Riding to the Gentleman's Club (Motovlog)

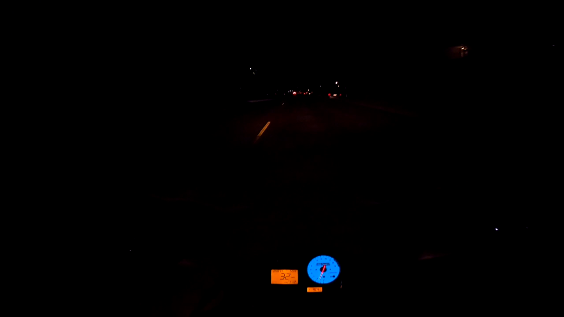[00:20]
I just wanted to go out for a ride. Testing out the GoPro. And I'm gonna ride to my favorite place.
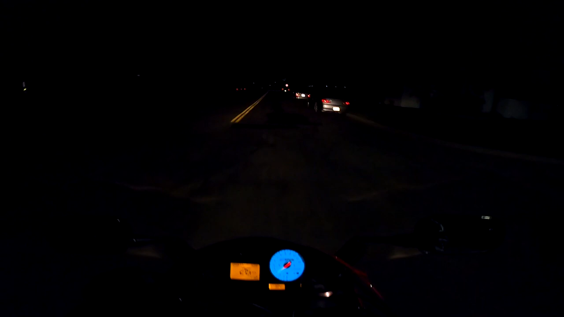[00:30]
I'll show you guys where that is. You'll see in a little bit. It's a surprise. Oh, cops are down there.
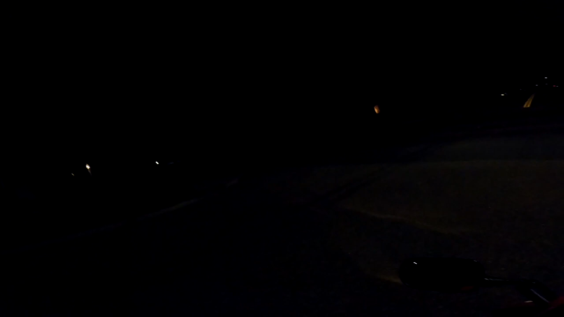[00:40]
I don't have the low light setting on, but we'll see how this works, and then maybe on the way back I might test the low light setting. I smell someone doing a bonfire. It's a good time right now. It feels really good right now. I like night riding. I mean, it's hardly cars out, but you have to be a little bit more aware of the road, but otherwise it's pretty fun. It's nice when you just get out, ride, clear your mind.
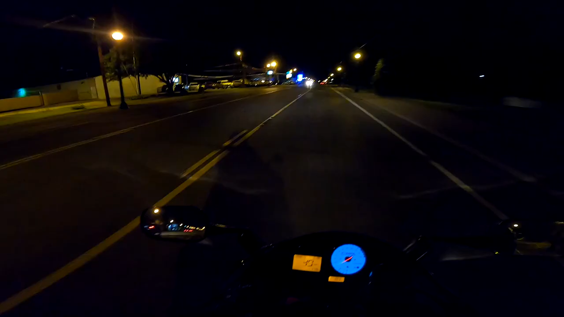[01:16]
King of Diamonds. Woo! They're open.
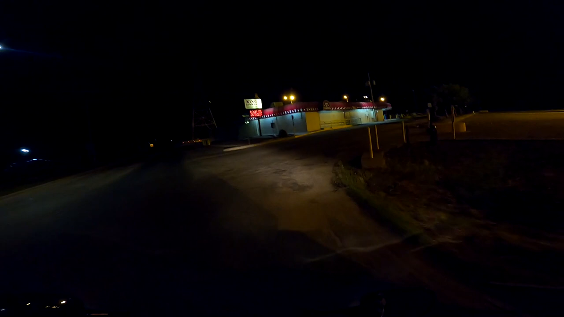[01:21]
They're open. Yes. Gentlemen's Club. I'll be right back. Video's gonna end. Video is ending now.
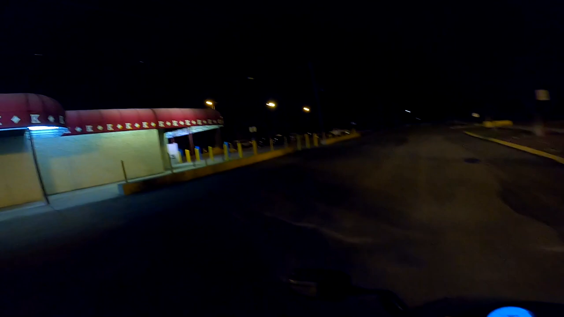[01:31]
I'll be right back. Find a good parking spot. What's wrong with you, dude? Come on.
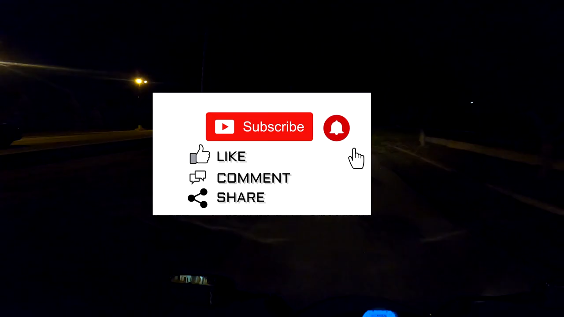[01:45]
Creepy building, just
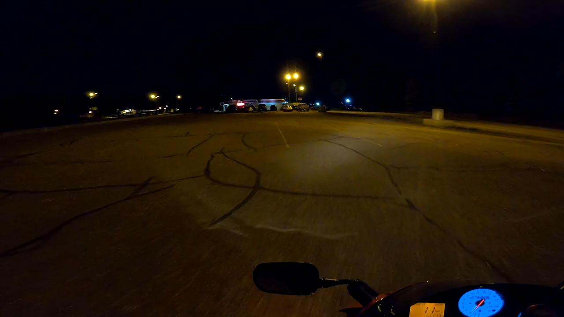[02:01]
creepy. 11 o'clock, King of Diamonds.